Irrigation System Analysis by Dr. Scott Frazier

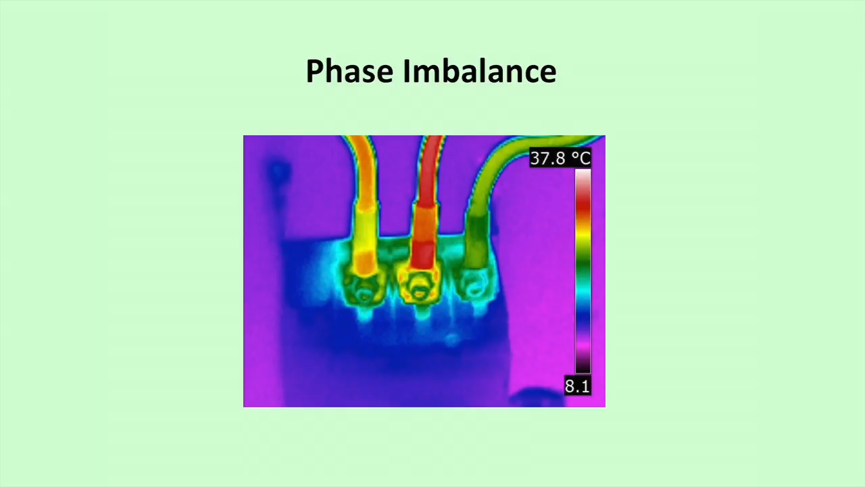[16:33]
On screen: scale top 37.8°C
So we'll... There's different ways to tell if it's phase imbalance or if it's a connector that's gone bad. But anyway, so... So you can go after the electrics also. I don't know how well you can see that. This is what it's supposed to look like.